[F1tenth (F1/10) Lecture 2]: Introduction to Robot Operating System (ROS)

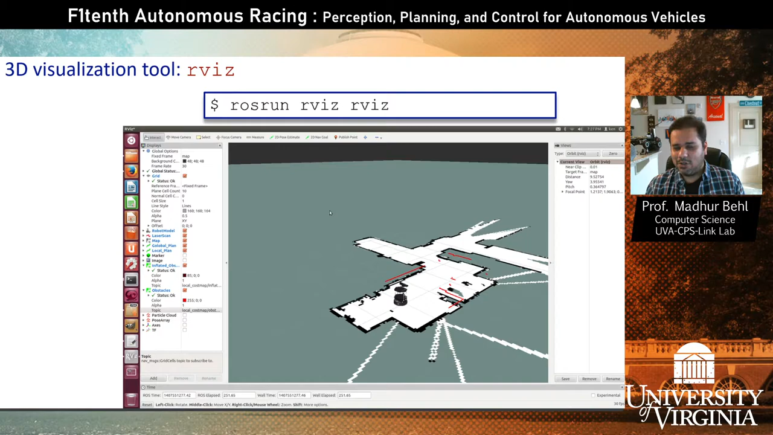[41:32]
some LIDAR scans or some pose or 3D coordinate systems, there are chances are that you are looking at an ARVIS visualization, right? So, the kind of visualizations I'm talking about here. On the left-hand side is the gazebo view of the simulator of a full-scale car. I believe this is from a project in Michigan. And on the right-hand side, you see the ARVIS view of the same car where every sensor has its own coordinate frame based on where it is placed on the car. And, you know, it's not just emulating the dynamics of the car. It's also emulating and simulating the data of the sensors in this world,
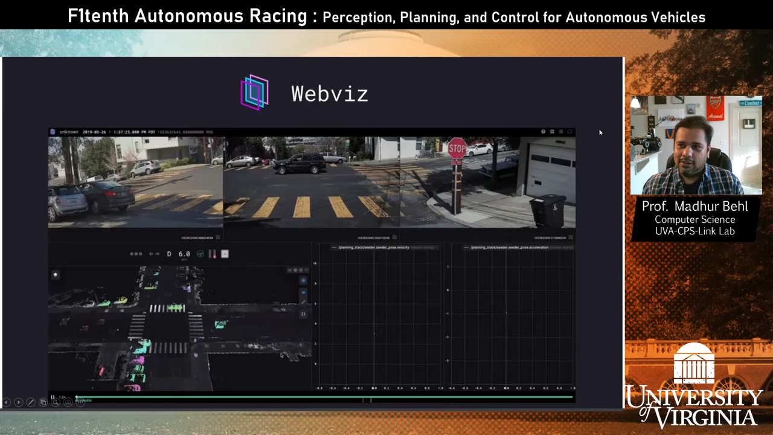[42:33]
in a manner which doesn't burden the computer. There's another tool called RQT graph.